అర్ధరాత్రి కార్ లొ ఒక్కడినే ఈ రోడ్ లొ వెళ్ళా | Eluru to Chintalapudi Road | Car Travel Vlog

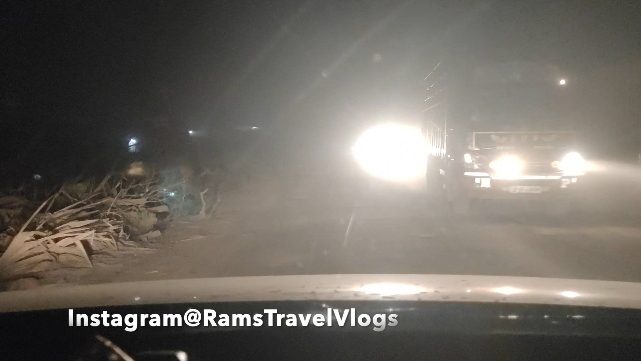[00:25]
ఈ వీడియో ఏంటంటే నేను ఏలూరు నుండి ఈ రోడ్డు ఇప్పుడు మీకు చూపించేది
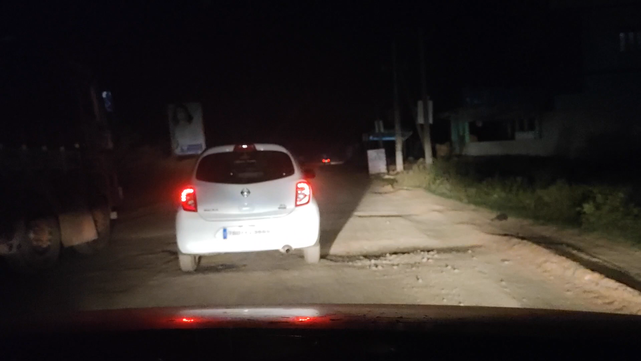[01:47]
ఇంకా ముందున్నాయి, ఆ గోతులు చూపిస్తాను. మామూలుగా ఉండదు, ఇదేదో ఇట్లాంటి కాలు తిరిగే రోడ్డు కాదు ఇది, ఇది ఆఫ్ రోడ్ అయిపోయింది.
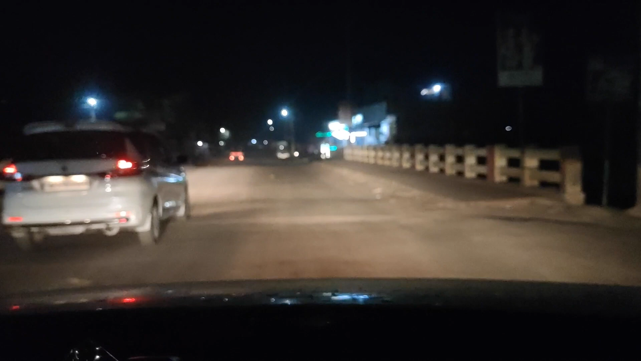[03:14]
అబ్బా ఎంత దారుణం అని చెప్పలేను. ముందుంది లోపలికి దిగి పైకెక్కుదాం, అట్లా ఉంది రోడ్డు.
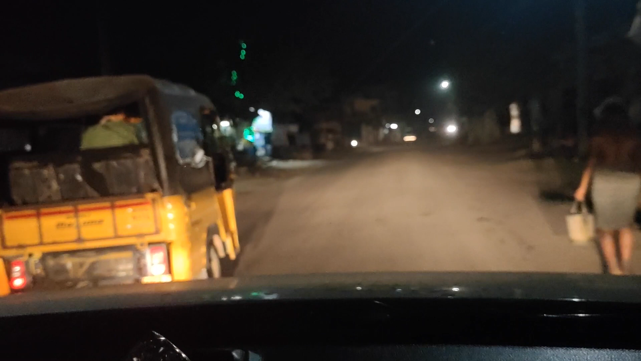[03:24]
చూడండి కిందకెళ్ళి పైకి, కిందకెళ్ళి పైకి తెలియదు. ముందైతే సర్కసే, ఏదో మనం రోడ్లో వెళ్తున్నట్టు ఉండదు, ఏదో కొండల్లో లోయల్లో దిగి ఎక్కుతున్నట్టు ఉంటది అనమాట.
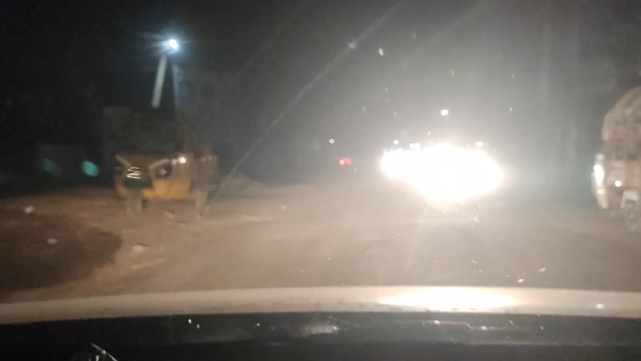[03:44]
దీనికి పర్ఫెక్ట్ ఏంటంటే ఇక పాపం ఏం చేస్తారు, వెళ్లకుండా ఉండలేరు, అలాగే ఇబ్బంది పడతా ఉంటారు అన్నమాట. అది ముందు వస్తే రెండు మూడు గోతులు మామూలుగా ఉండవు. చూడండి
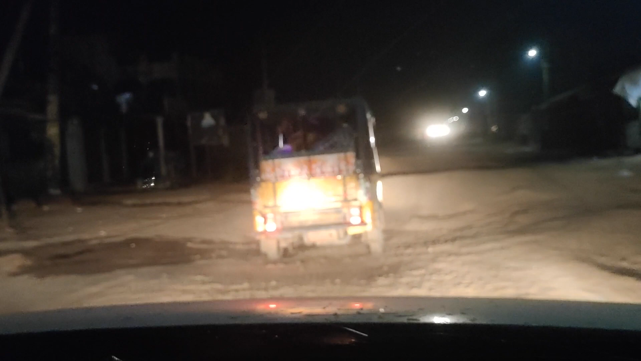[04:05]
ఇక్కడ, చూడండి జోన్ ఎట్లా ఉంటుందో, దిగడం పైకి ఎక్కడం, ఇది కూడా అంతే దిగడం పైకి ఎక్కడం. దారుణంగా ఉన్నాయి, ఇంకా ఉంది, ఒకటే కాదు. దుమ్ము చూసారు ఎట్లా ఇస్తుందో,
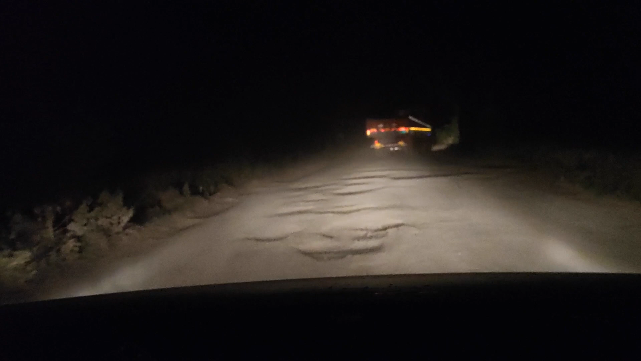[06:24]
క్రాస్ చేద్దామన్నా కూడా పెద్ద పెద్ద గోతులు.
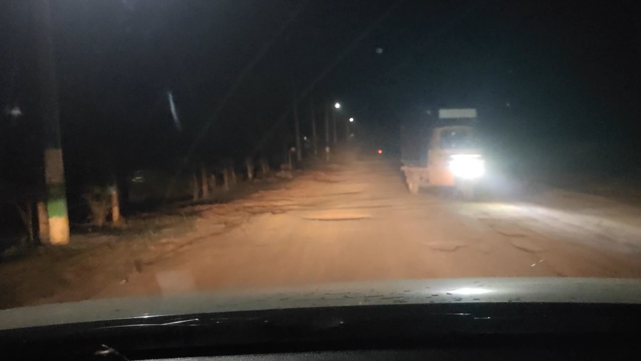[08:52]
దారుణంగా పరిస్థితి చూడండి, ఇవే చూడండి. చూసారా నేను ఎగిరి చూసినా కూడా కనపట్టలా, మనిషి కూర్చుంటే కనపడ్డు ఈ గోతులు. అది పరిస్థితి. సో నేను చాలా ప్లేసెస్ తిరిగాను,
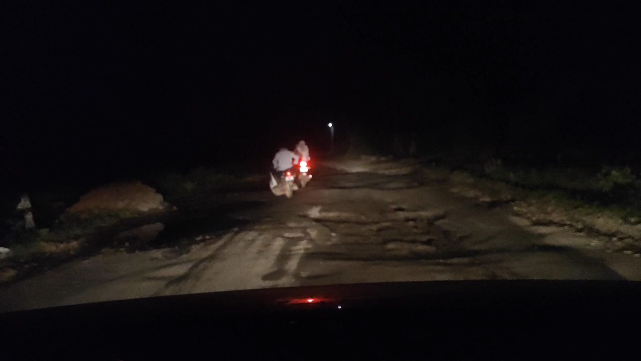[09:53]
చూడ బైక్ వాళ్ళు ఎంత ఇబ్బంది పడుతున్నారు.
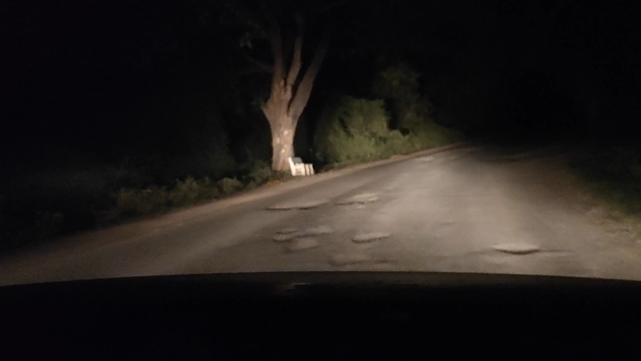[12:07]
సో నేను ఎంతసేపు ఇంకా వీడియో లెంత్ పెరిగిపోద్ది, కానీ గోతులు మాత్రం దక్కలేదు.